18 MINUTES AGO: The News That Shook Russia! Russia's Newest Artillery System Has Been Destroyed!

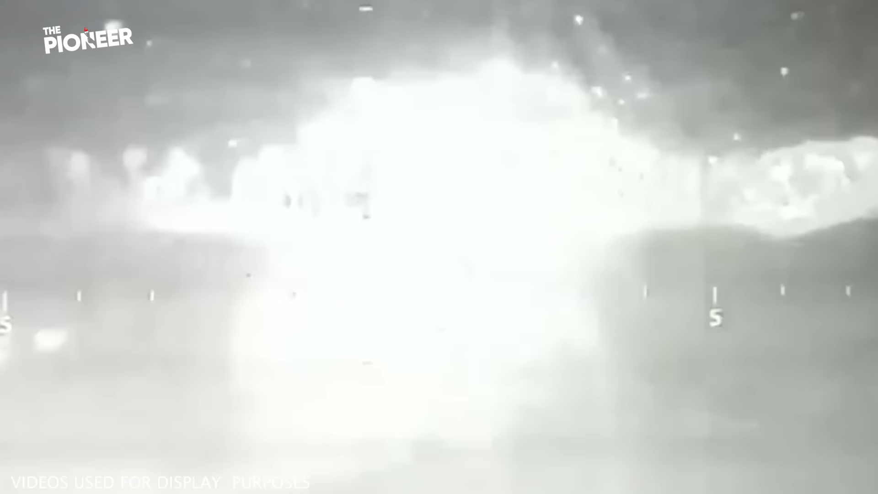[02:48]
Recently, images posted on social media by accounts linked by the Ukrainian army shows the Russian army's latest combat process.
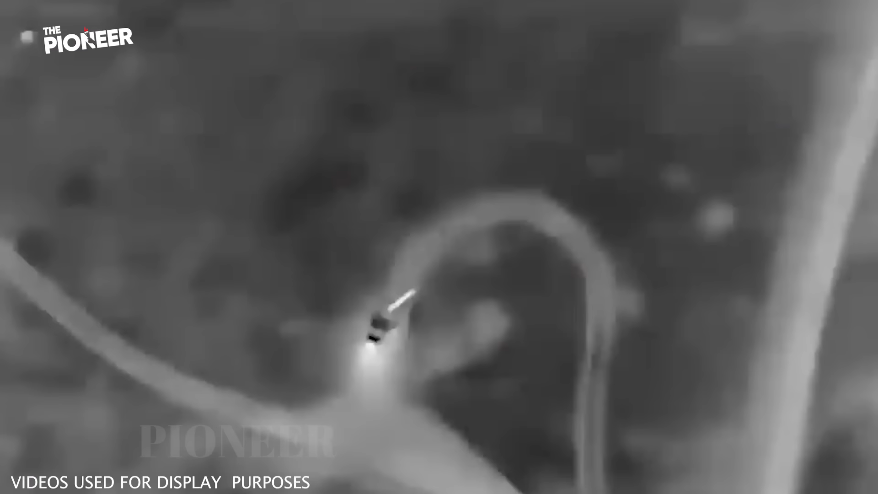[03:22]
where weapon belonging to the newest Russian artillery systems was destroyed.
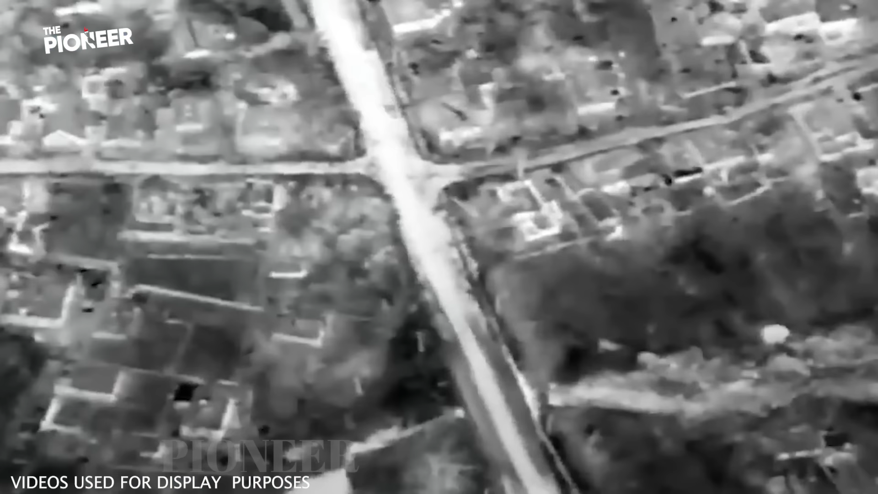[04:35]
It is subsequently released footage showing the system being hit, causing an explosion, air and large plums of smoke.